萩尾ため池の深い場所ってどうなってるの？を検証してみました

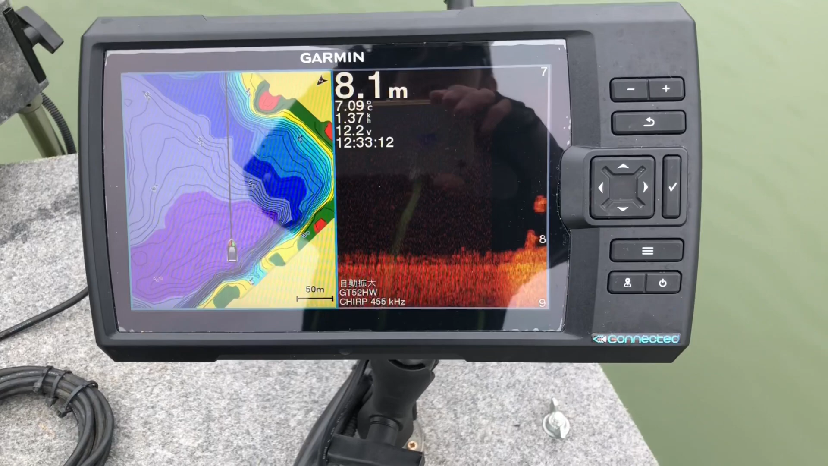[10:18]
On screen: depth 8.1 m, water 7.09°C
こうなってるところの下でちょうどなんか下にきましたねこのあたりで一回カメラを投入してみたいと思います
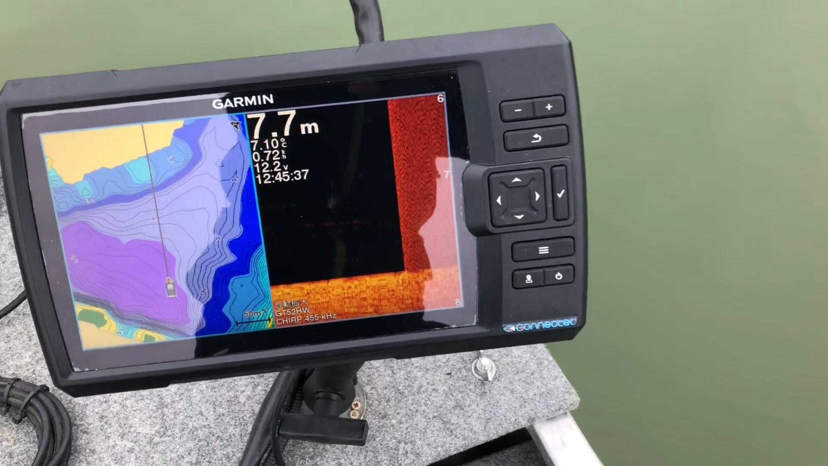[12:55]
On screen: depth 7.7 m
すいませんちょっとノイズが乗っちゃっててすごい見づらいんですけども
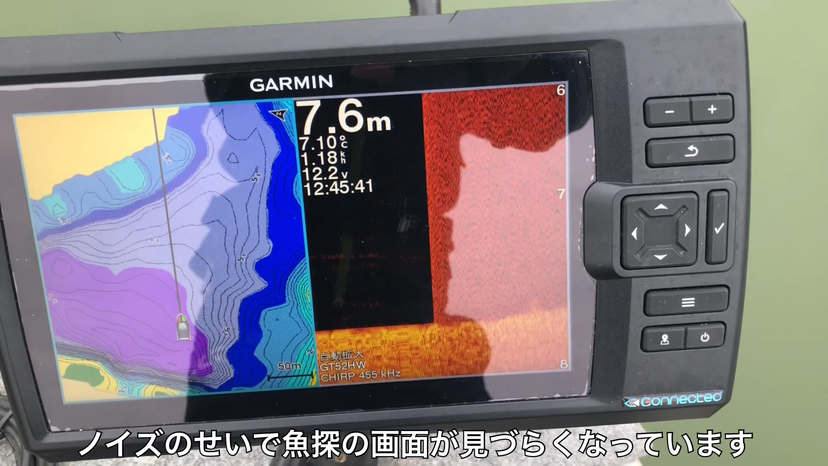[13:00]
On screen: depth 7.6 m, water 7.10°C
この魚たんのノイズ対策したいんですけどもなんかいいアイデアありますかね振動子とモーターを離したりだとかあとあの水
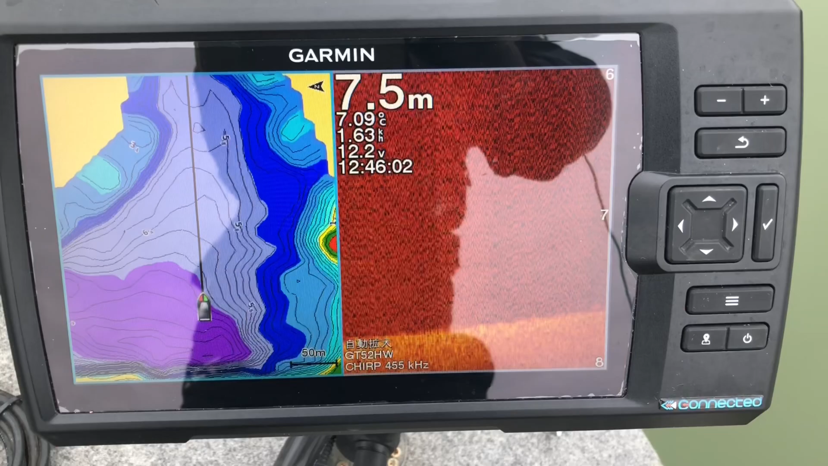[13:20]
On screen: depth 7.5 m, water 7.09°C
中アースを取ったりとかいろいろやり方があるみたいなんですけれどもこれはちょっとかなりモリモリ魚たん?
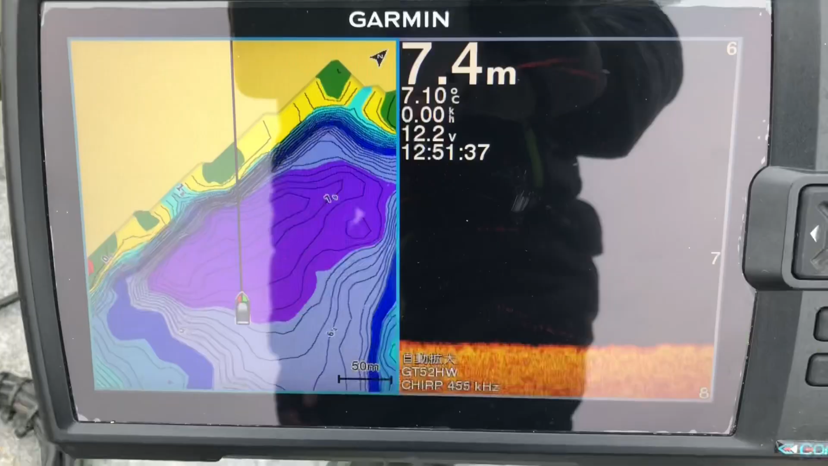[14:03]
On screen: depth 7.4 m, water 7.10°C
4メートルですね大体
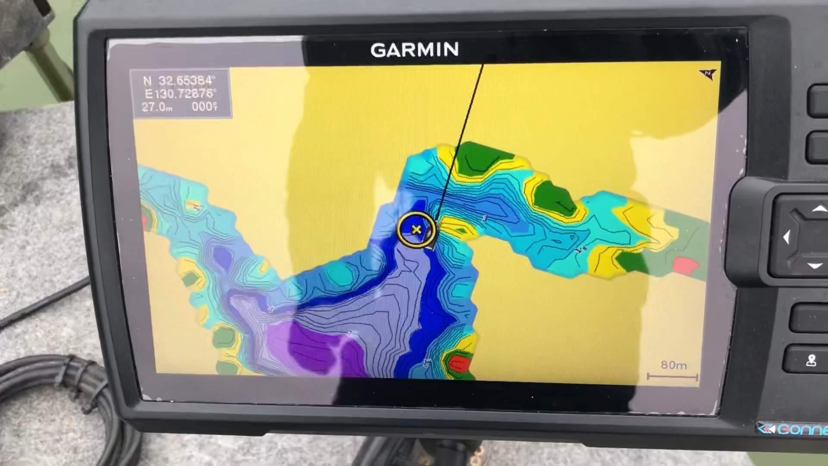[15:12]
こんなふうになっておりまして
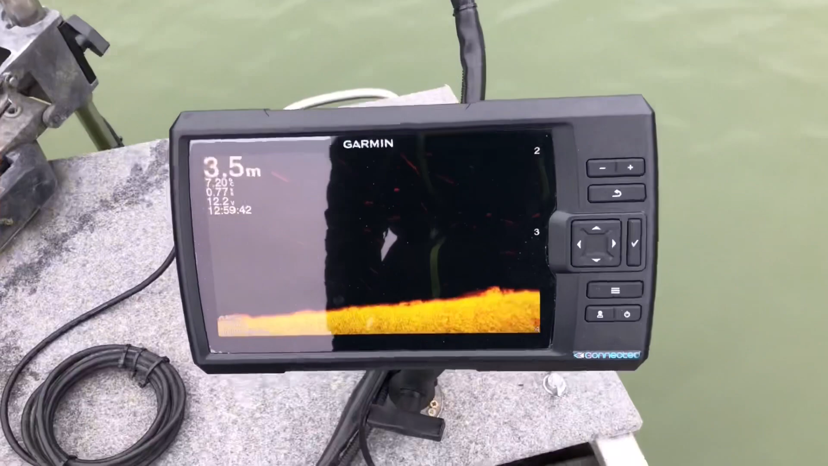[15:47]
On screen: depth 3.5 m
固定はどうなっているかというとちょっと走らせてみますかね確か1回減衰したときに見たときはそんなにストラクチャーらしいストラクチャーっていうのはなかったと思うんですけれども
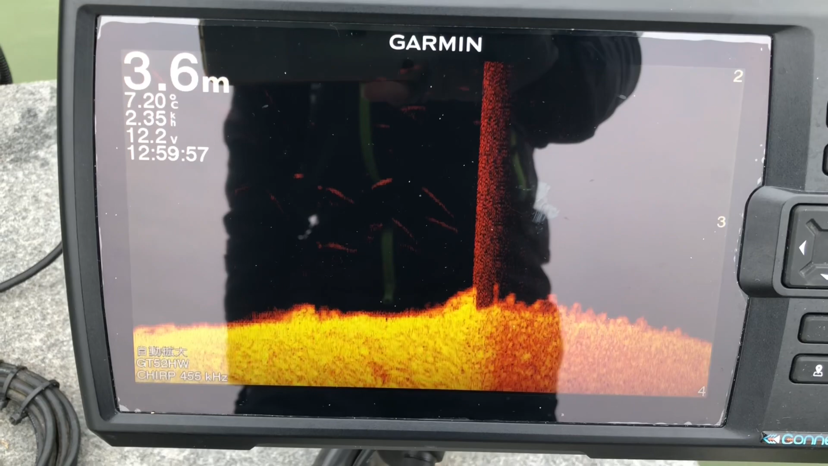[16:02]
On screen: depth 3.6 m, water 7.20°C
たまに何か魚田に移りますねこんな感じで駆け下がって最終的に5メーターラインに到着するという感じになります